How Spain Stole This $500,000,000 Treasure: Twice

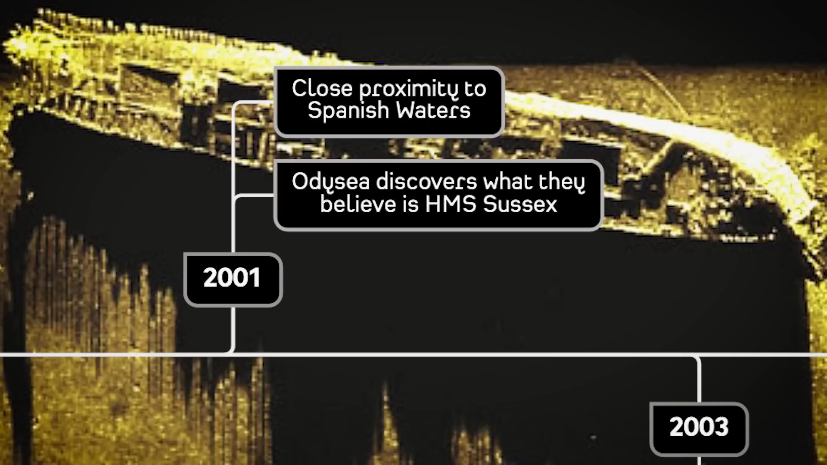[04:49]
In 2001, Odyssey Marine finds the wreck of a ship they believe may be the HMS Sussex or Her Majesty's Ship Sussex.